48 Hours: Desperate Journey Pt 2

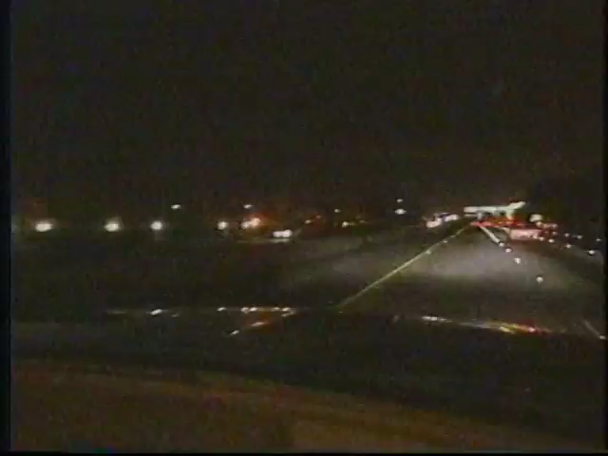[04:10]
The yellow signs we'll see up here are warning the people that there's going to be people running across the freeway from either side. Women and children, whatever.